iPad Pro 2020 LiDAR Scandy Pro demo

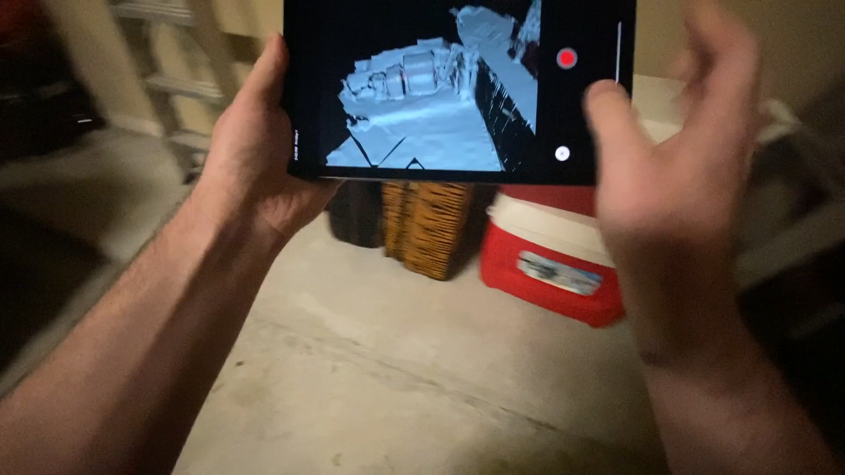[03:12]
So we definitely want to add a feature to pro where you can set it back into follow mode. So it'll follow the camera and then probably also include a first person scanning mode as well.
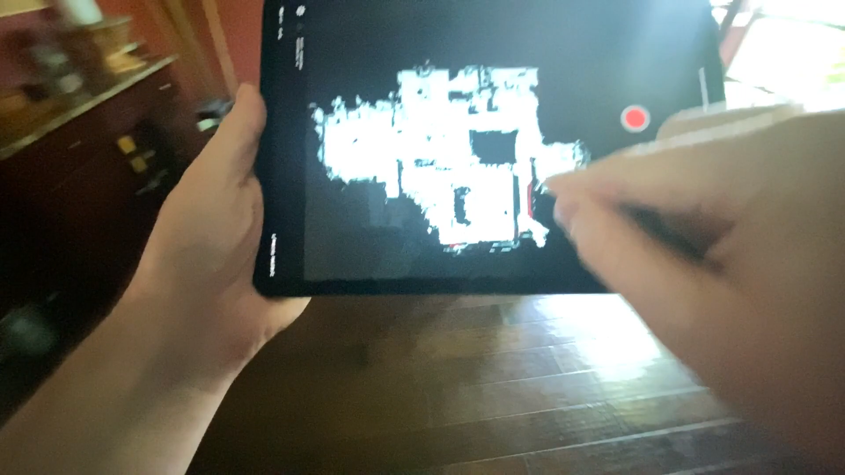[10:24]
So there's the office right there.
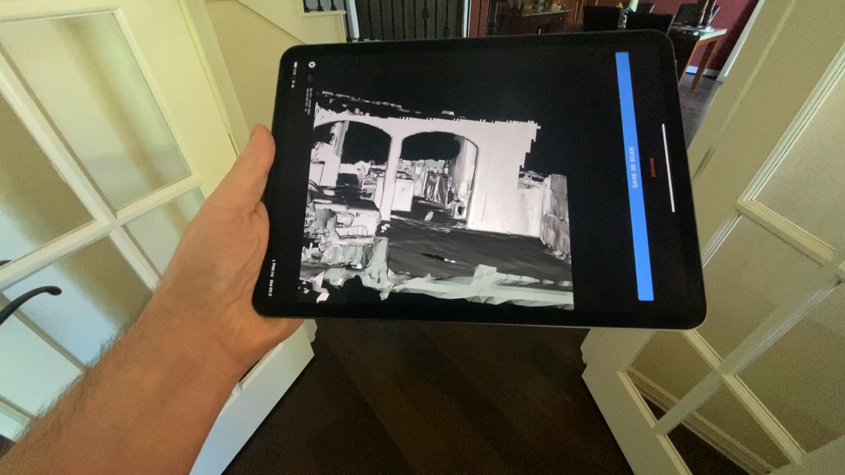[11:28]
that's pretty freaking cool. So we'll save the scan. Oh, my subscription expired.
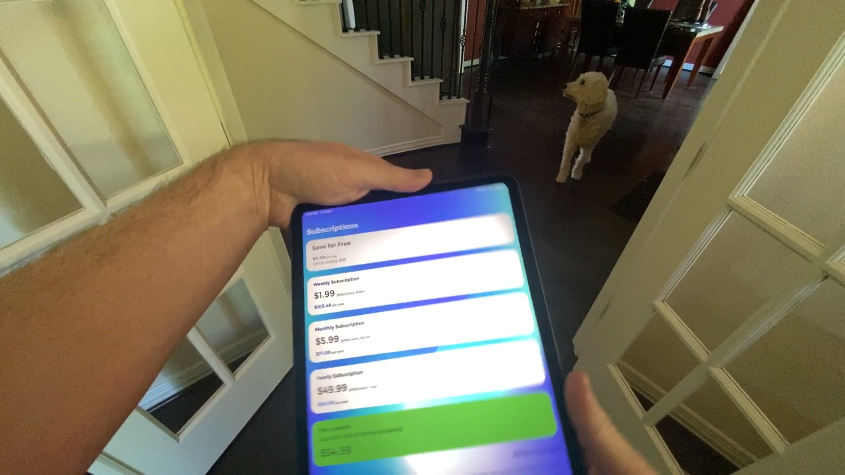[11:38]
I will use my scan for free today.
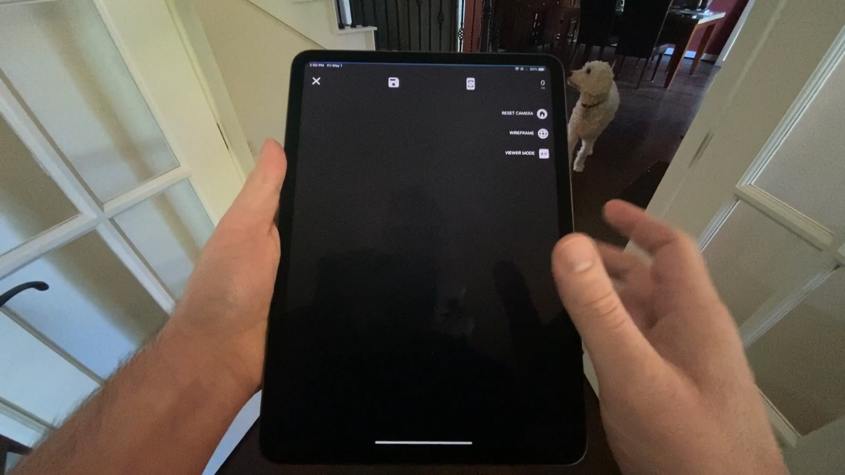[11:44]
And since this is now in Scandi Pro, I can just take the existing Scandi Pro tools like Decimate.
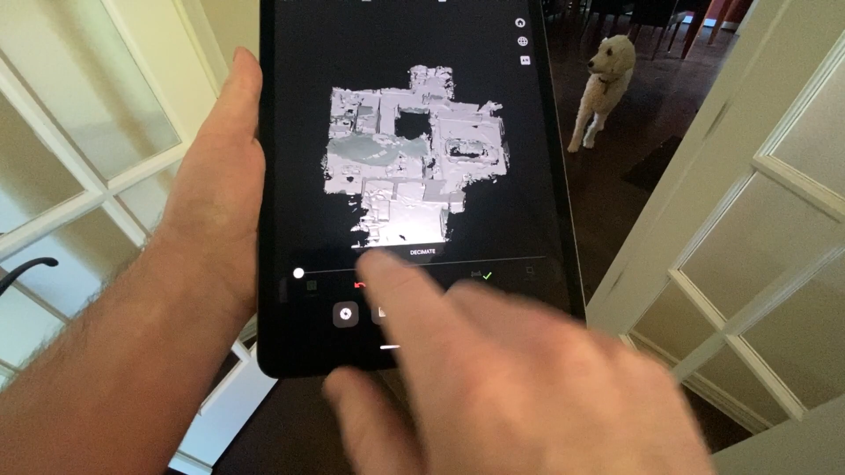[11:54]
So you can see that this file is already pretty minimal.
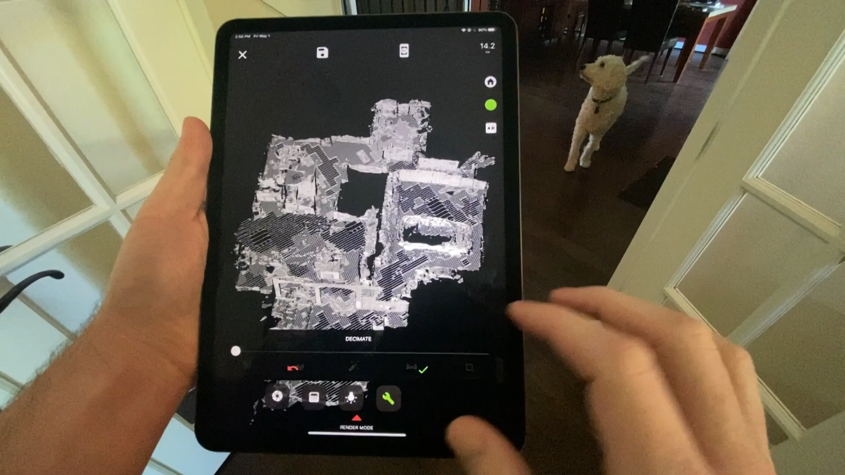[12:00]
They're doing a pretty good job of making it, you know, a compact file.
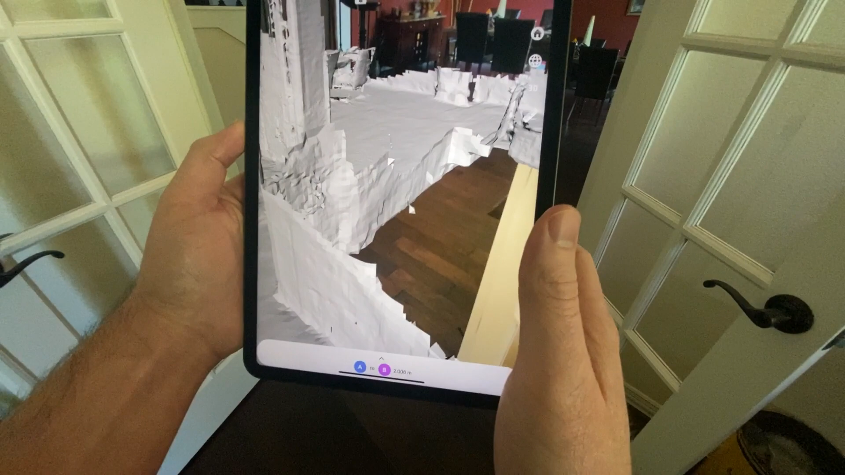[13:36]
Inside of the house. Inside of the house. Inside of the house.